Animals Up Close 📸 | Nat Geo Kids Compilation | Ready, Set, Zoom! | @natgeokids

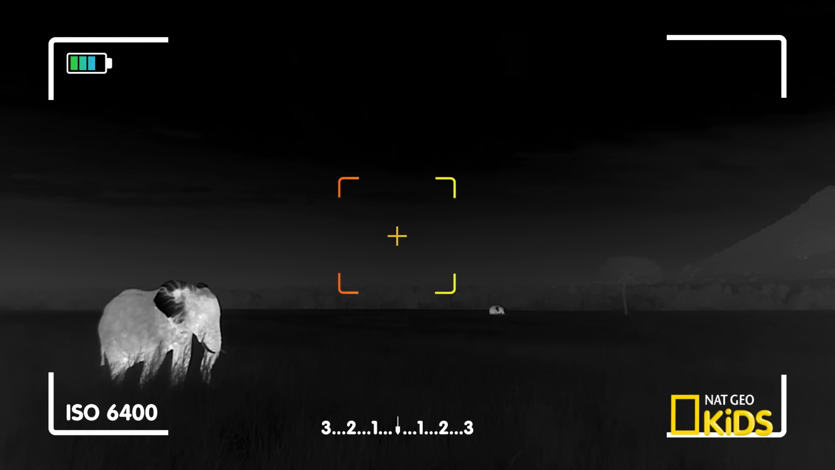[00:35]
Using only the natural light from the moon, a thermal imaging camera captures pictures of animals in the middle of the night.
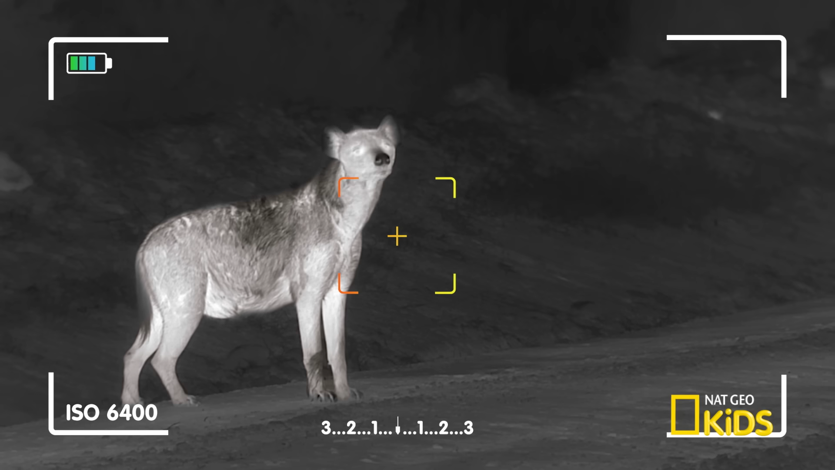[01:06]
This camera detects an animal's body heat.
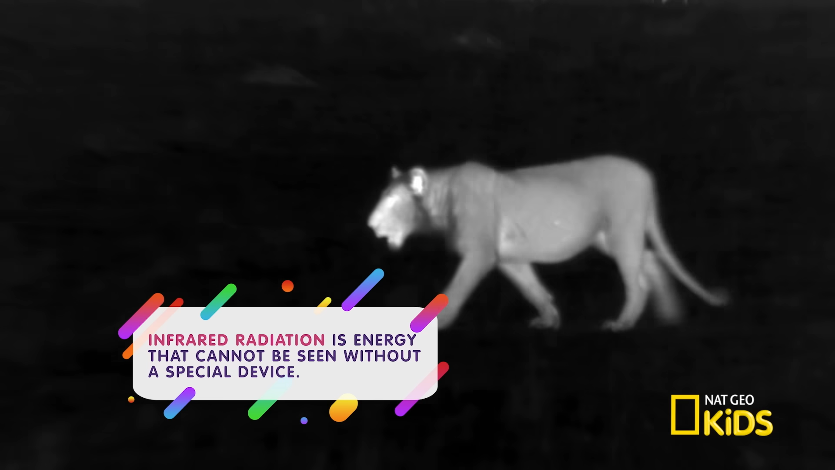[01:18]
the camera processes infrared radiation and converts it into a visual image, even in the pitch black.
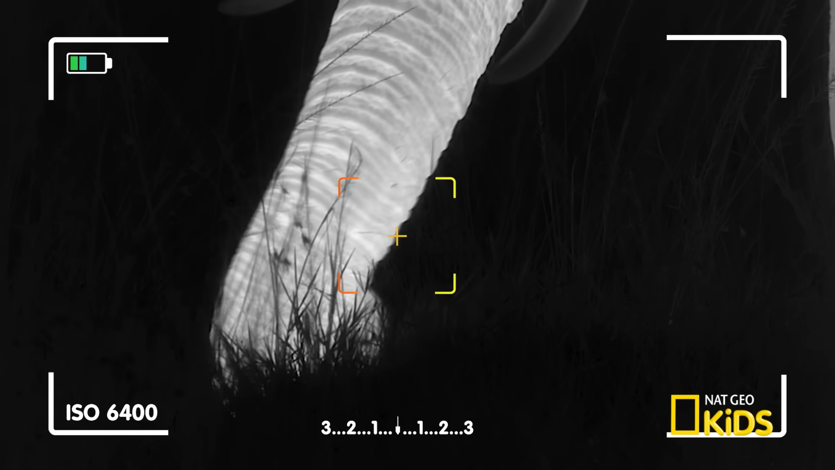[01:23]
Pretty cool, eh?
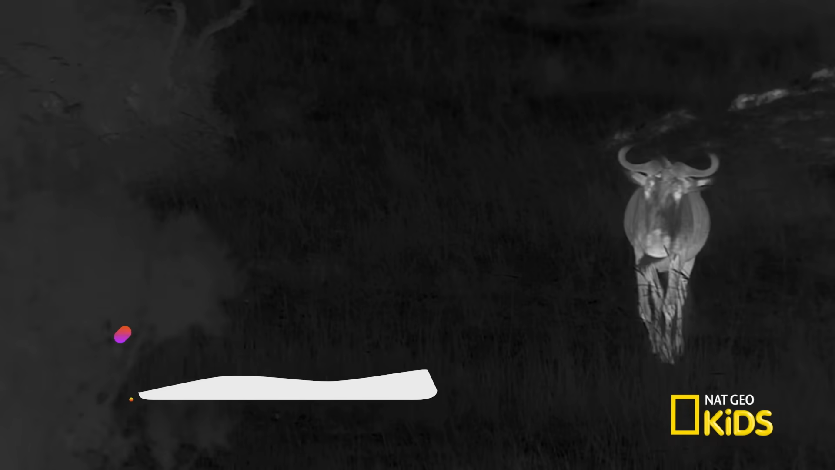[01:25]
Hello? Where's my herd? I can't be alone out here! So, if you're ever on a night safari,
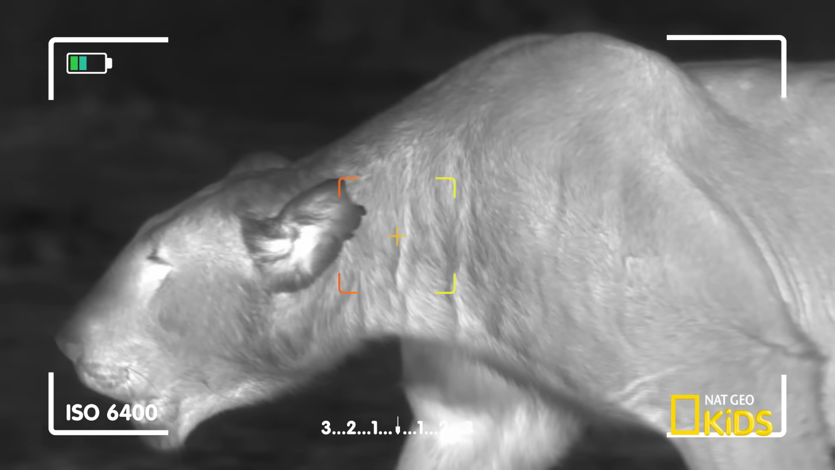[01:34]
you'll want a thermal imaging camera to capture the world's most amazing animals.